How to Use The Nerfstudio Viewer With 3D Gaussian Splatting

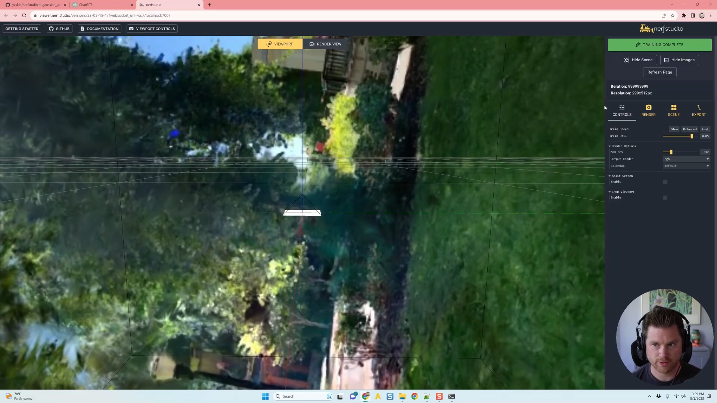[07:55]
So the first thing you need to do is you need to go to the scene, hit reset up direction. And that should fix the up direction.
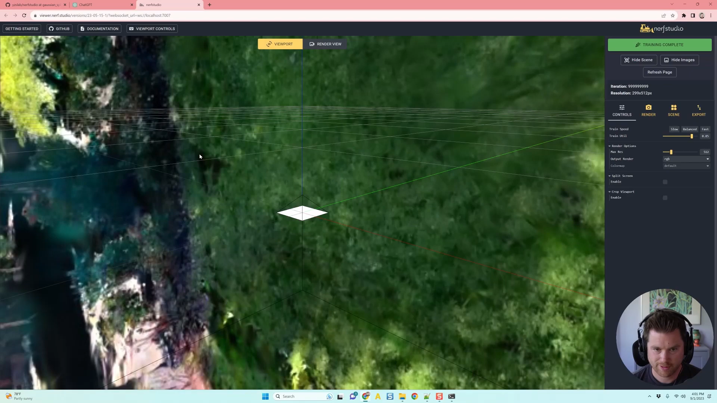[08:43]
There's the scene. And again, it's sideways.